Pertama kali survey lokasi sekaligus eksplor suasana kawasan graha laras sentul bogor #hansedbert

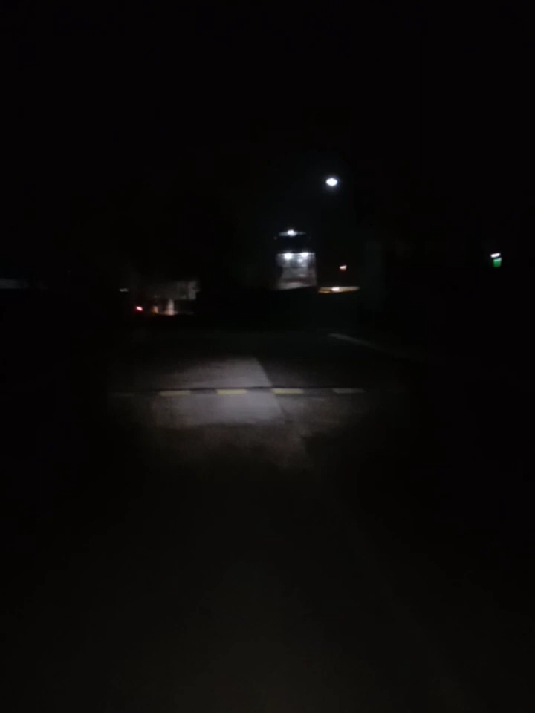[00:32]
Nah, ini dia akses jalannya di sini tepatnya nih. Nah, setelah lurus, nah kita langsung berbelok ke kanan ya.